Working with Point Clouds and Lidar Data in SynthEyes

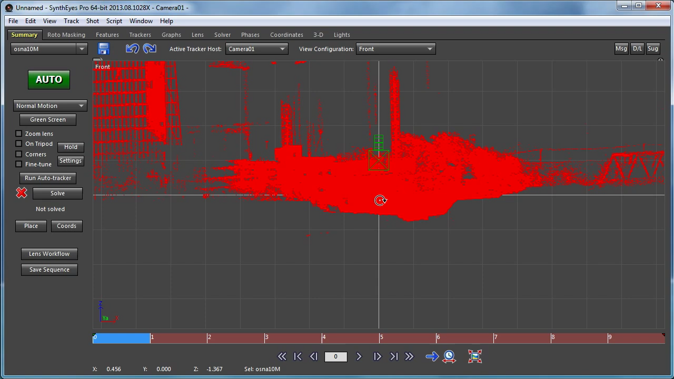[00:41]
And the webpage cites the university that generated this particular scan with a name I can't particularly pronounce.
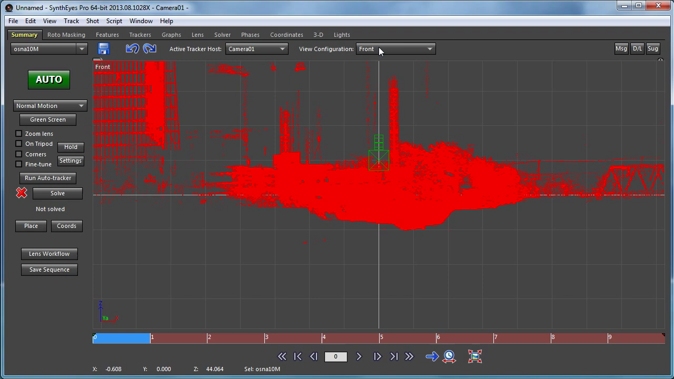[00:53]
So let's go look at it now in the perspective window.
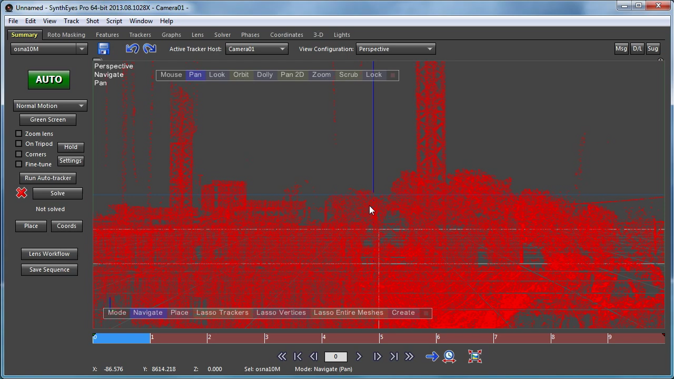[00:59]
We have a whole lot of points. Now we're going to set it as an edit mesh so that we can play around with the vertices a bit. And you'll see now we've got a whole lot of points. They're pretty large when we've got this many points.
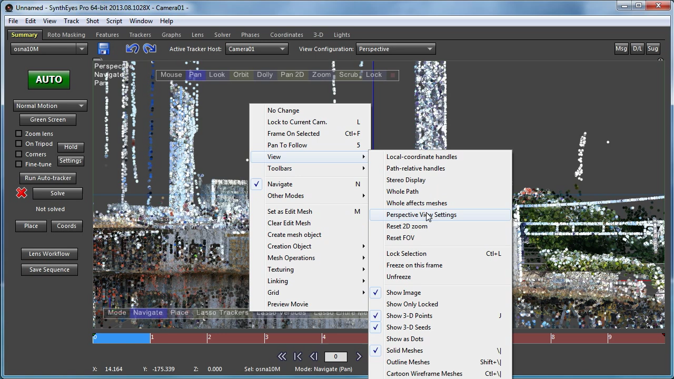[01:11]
So let's go to the perspective view and we're just going to change the display size down to a smaller value.
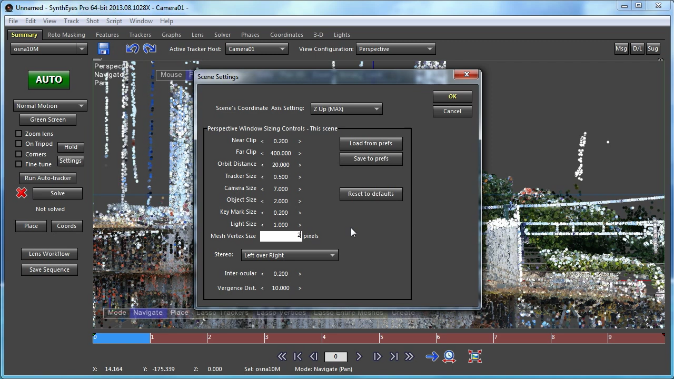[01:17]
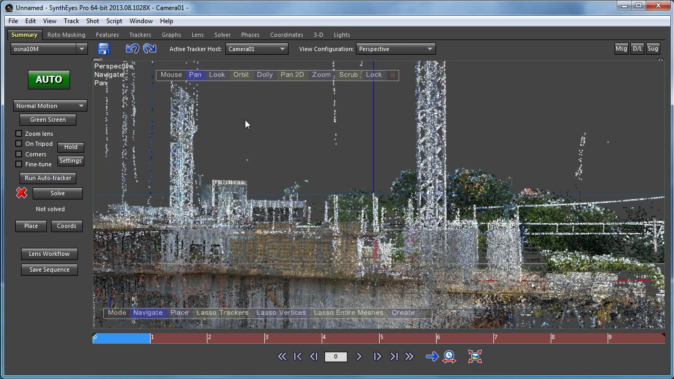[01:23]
That makes it a little easier to play around with.
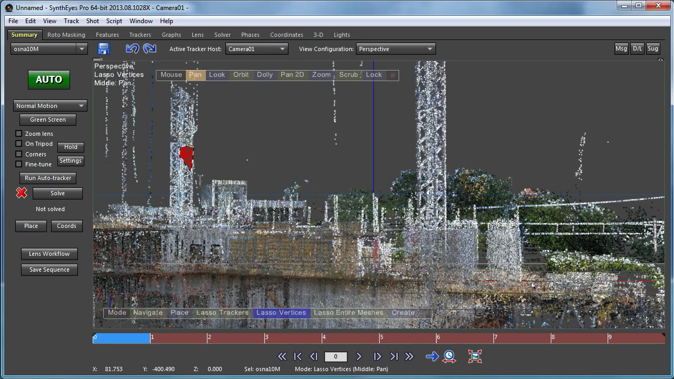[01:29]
So we'll just set up some points there to start with.
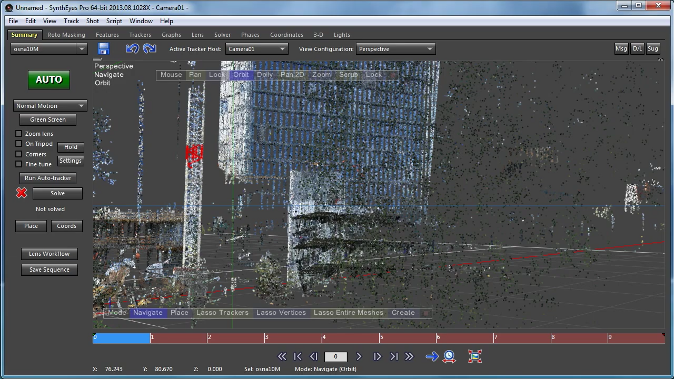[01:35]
And, you know, what you see immediately is I start to go and select some vertices.
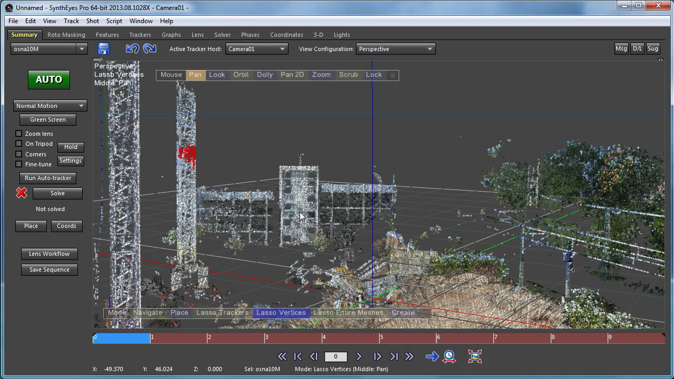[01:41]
And we're going to go do something down here. So I go and select them.
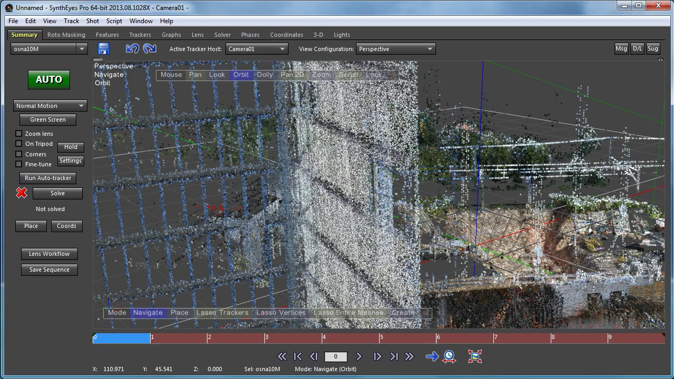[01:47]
But you wind up selecting vertices all the way through the point cloud. There's no structure to it, so I have vertices here on the front face of the actual object.
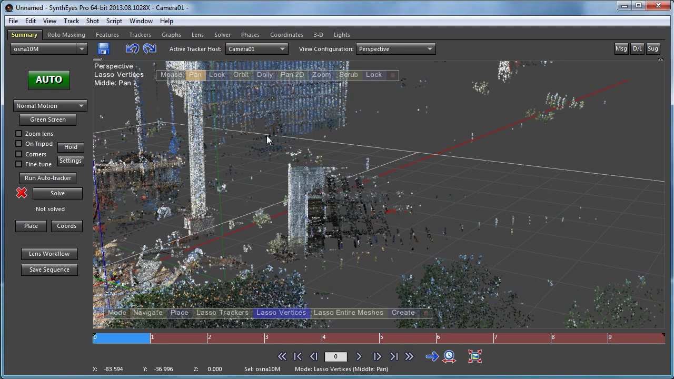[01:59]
And then I have faces all the way through to the back. So the technique that I'm going to show you is how to control exactly what vertices get selected in this process.
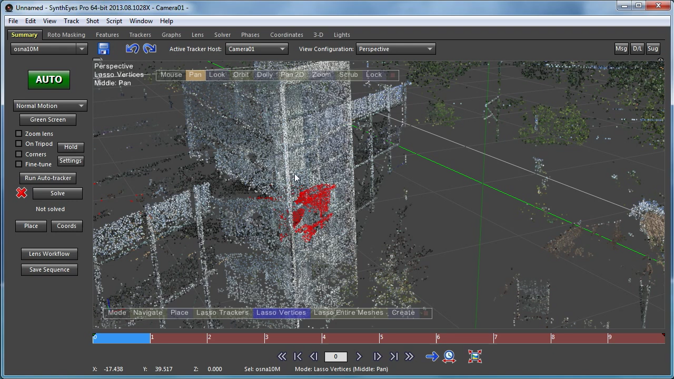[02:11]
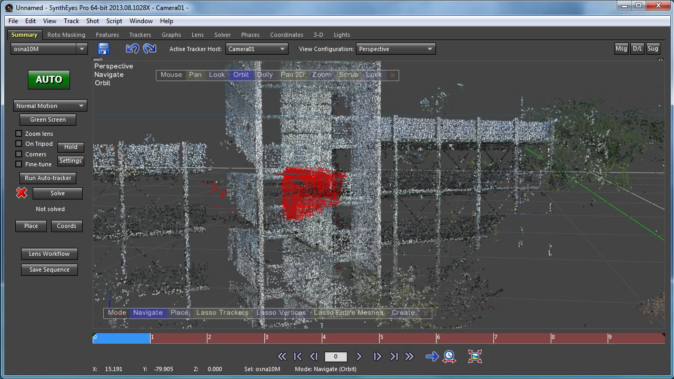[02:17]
So to do that, we're going to go over to the front view.
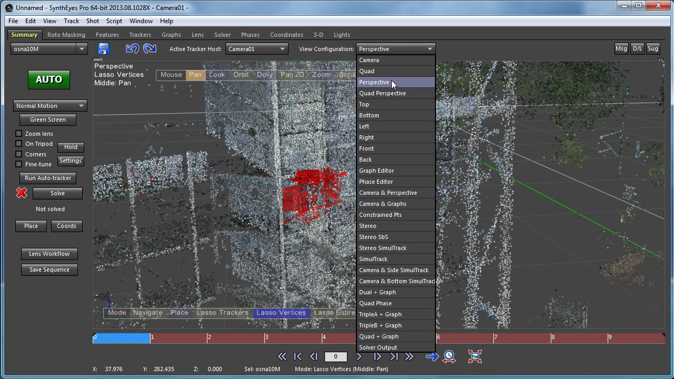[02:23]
The whole mesh is selected, so I'm just going to unselect it. But now you see that the selected vertices are shown in red here also. And I'm going to create a plane in that general area. And you might have noticed the image kind of just shimmering a little as I was doing that.
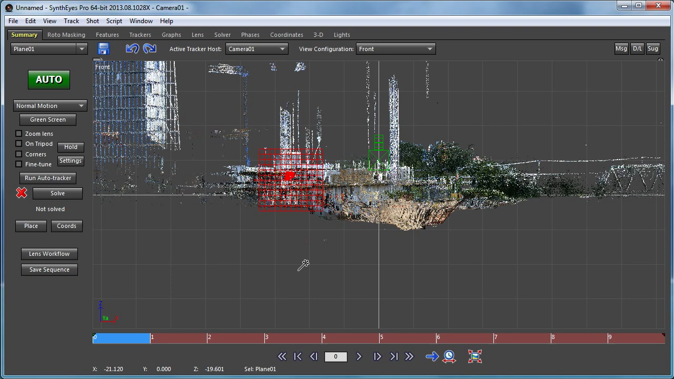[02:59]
And that's just an artifact of the kind of software renderer that's being used here. And it's just the result of different ties in the render being resolved depending on which processors, which of the cores finishes first.
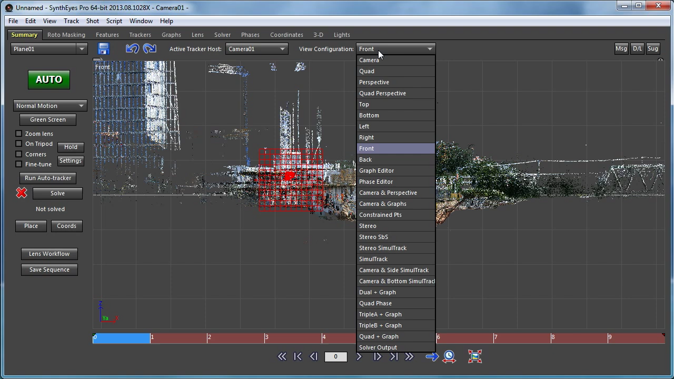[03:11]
So let's go now to the top view. And here are our selected vertices back there. Here's the plane that we just created. So let's just go and we're going to move it back there. Right kind of into the thick of things. And now I'll spin it around a little bit to align it with that front face. And move it back.
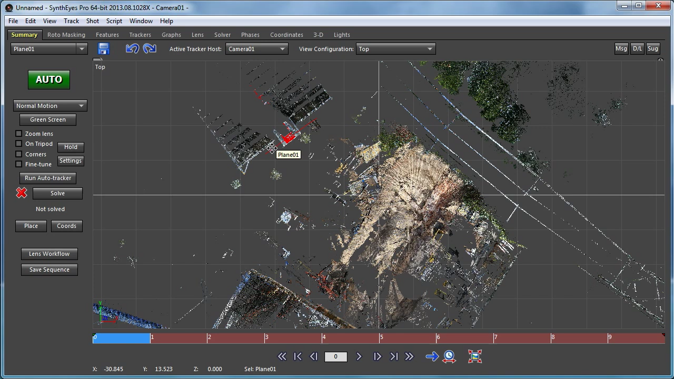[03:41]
Now we can go back into the perspective view.
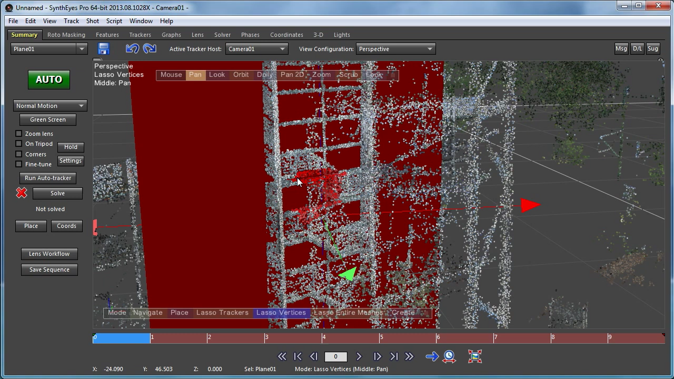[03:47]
Now you see there's the plane. I'm just unselecting it.
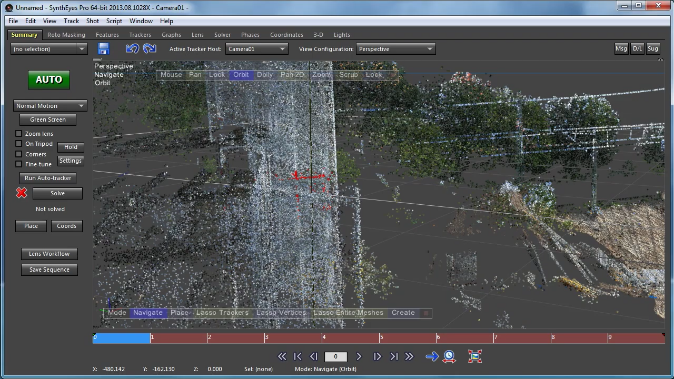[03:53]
You'll see it's kind of sitting between the front face of this stairs there that you can now see. And I guess it's a parking garage of some kind. We've still got all the other selected vertices in the back. And you'll notice that we're only showing the front faces of the plane here. We could show the back if we wanted to. So now we're just going to redo a vertex select.
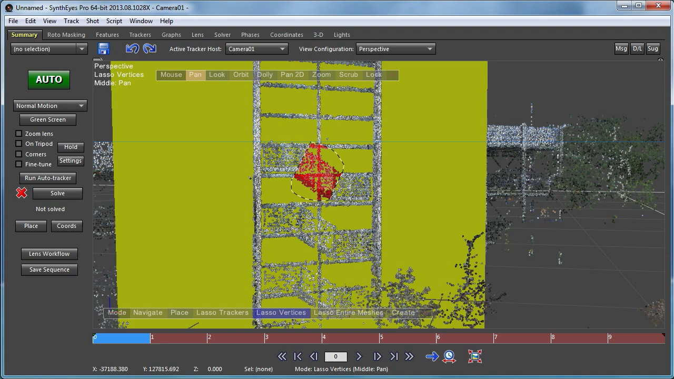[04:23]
And if I orbit around,
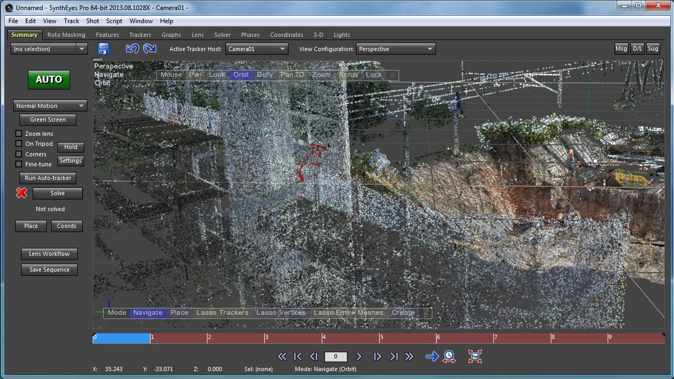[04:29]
now you see that we've only selected vertices on the front and not on the back. So this is actually a literal clipping plane.